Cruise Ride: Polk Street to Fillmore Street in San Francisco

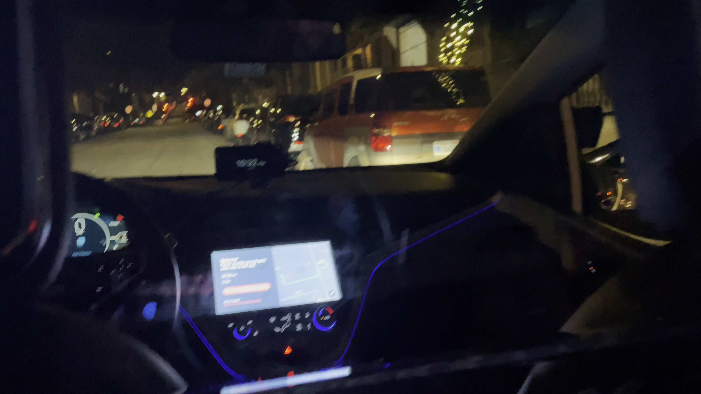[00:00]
and starting your trip we record video inside the car for your safety and support as a reminder keep your hands and arms in the car at all times let's cruise
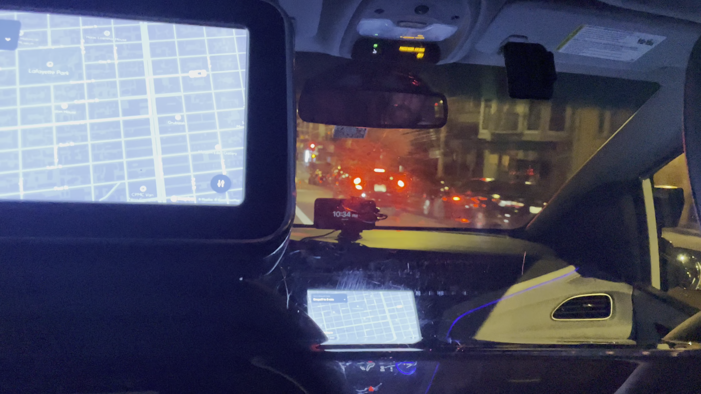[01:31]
have currently about as far as I know sixty companies oh where is he going i think it's not i'm not going the right way let me see this is turning right
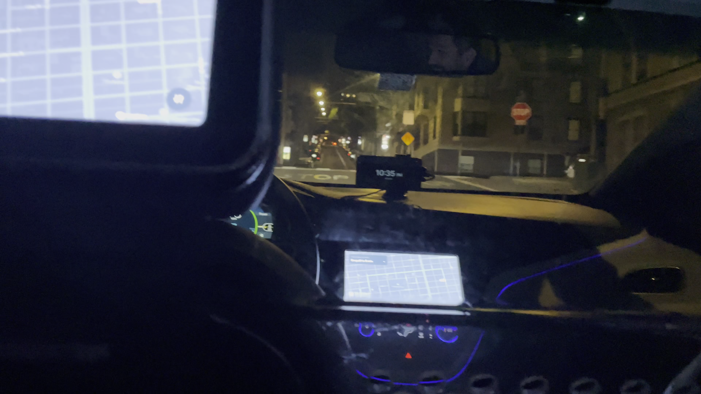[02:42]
you hear the sound also the ventilation yeah this is for the computers on top you've seen the the lidar pucks and cameras and radar
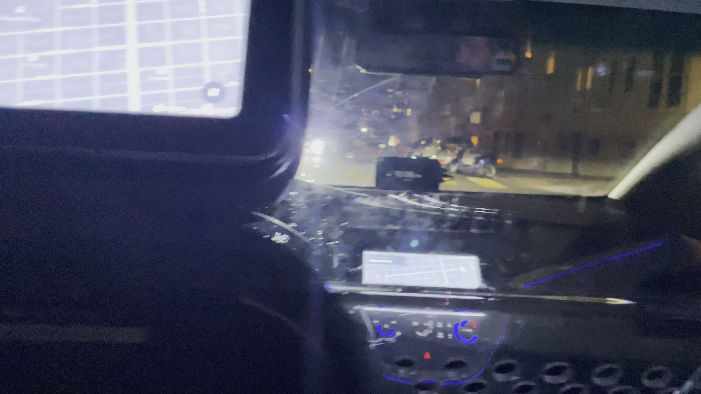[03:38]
so they were already on the side so you didn't have to stop but then we waited at the intersection
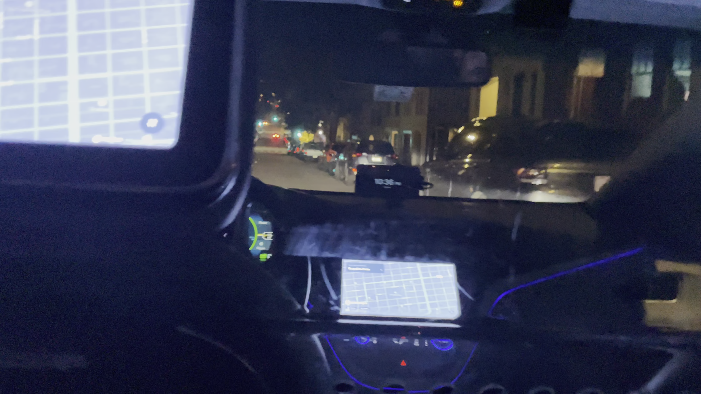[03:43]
because it was red and then the coyotes just went across the intersection red so
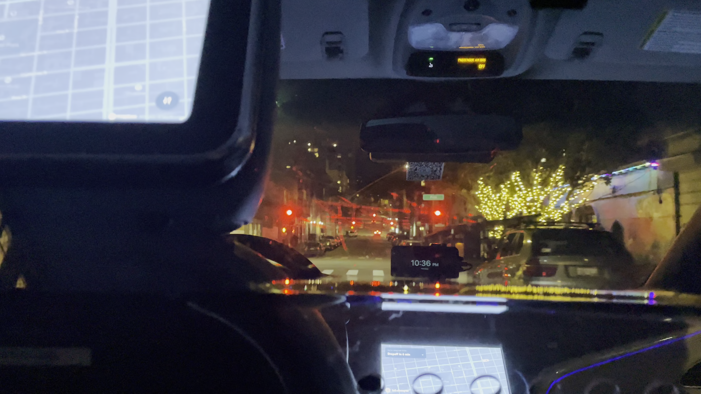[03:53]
and uh on sunday we're not driven sunday on october 30th i got a car there was somebody on the front seat seating a scarecrow a scarecrow
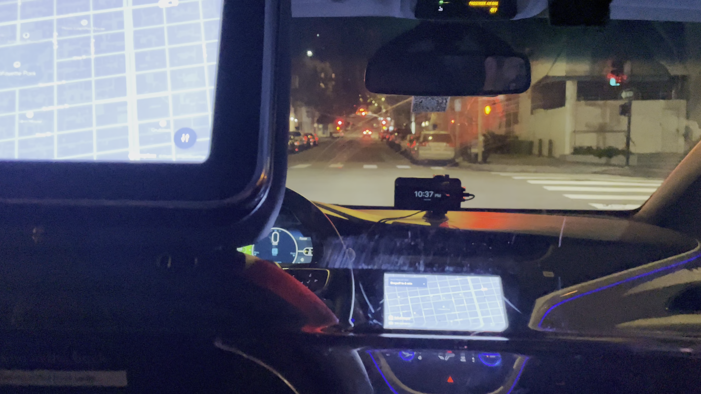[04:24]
it's halloween right so i did took a picture i noticed it only but i was thinking oh what's that yeah and then i took a picture of that but i used that for my blog yeah i think i saw that okay but i didn't read that it's a nice touch yeah it's a nice touch you know every time you ride you notice something different there's another uh cruise in front of us yeah you see it